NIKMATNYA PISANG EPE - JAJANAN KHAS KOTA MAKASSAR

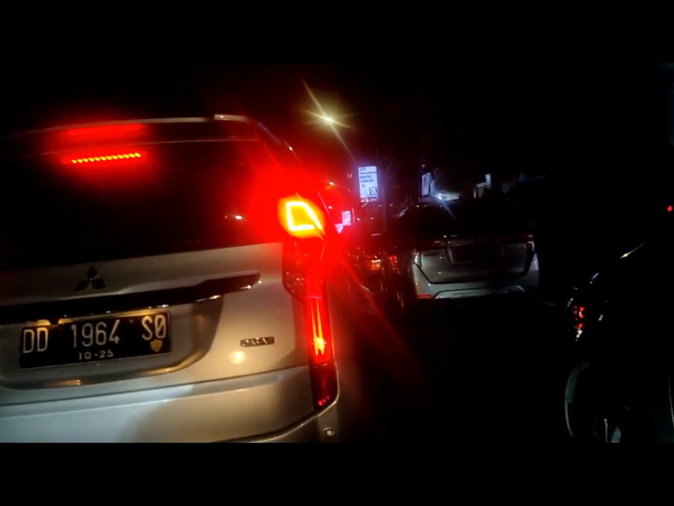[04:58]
atau ke ini ya, Ciwok ya, macetnya kayak gini loh.